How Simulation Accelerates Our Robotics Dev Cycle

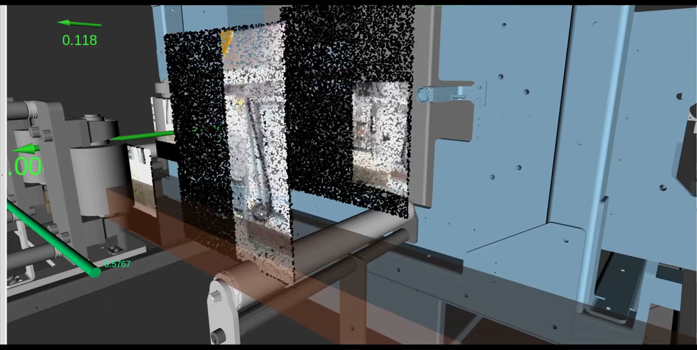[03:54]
Any green dot, that's machine learning output saying, hey, I think there's a nail here and it already found a few nails.
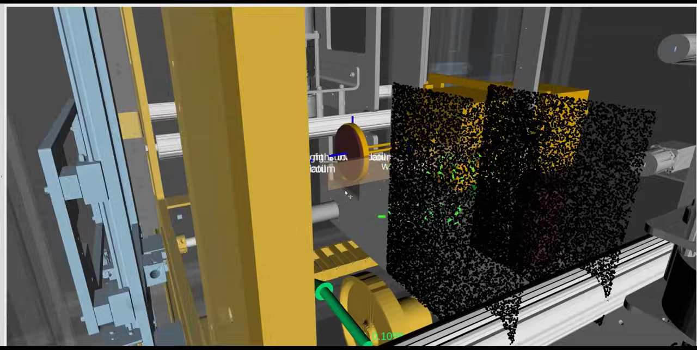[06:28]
So we'll see the you know the live video scanning here. The arrows are green.